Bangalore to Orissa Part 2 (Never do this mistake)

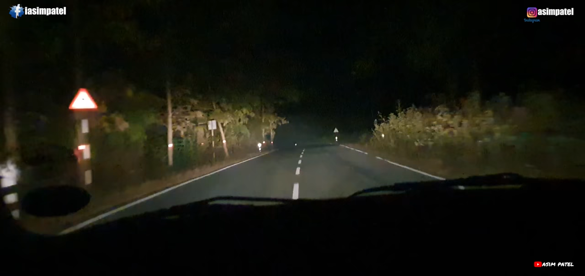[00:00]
गाइस, अगर आपने पार्ट वन नहीं देखा है तो पहले आप पार्ट वन देखो, फिर इस वीडियो में आओ, नहीं तो आपको समझ में नहीं आएगा हम लोग यहाँ पे कैसे आए। नाम कहाँ है बंदा? फाइनली वी गॉट ए गुड रोड। हालांकि नक्सलाइट एरिया ख़त्म नहीं हुआ है, लेकिन जो ख़राब रोड था, एटलीस्ट वी क्रॉस दैट।
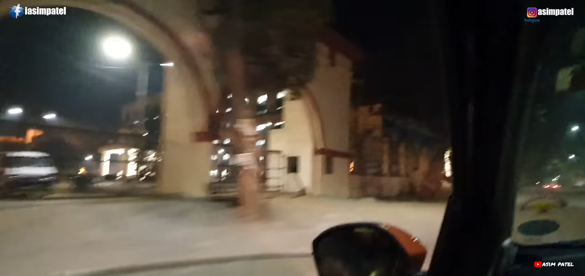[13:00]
एनटीपीसी हॉस्पिटल ना, अभी ये कोविड हॉस्पिटल है।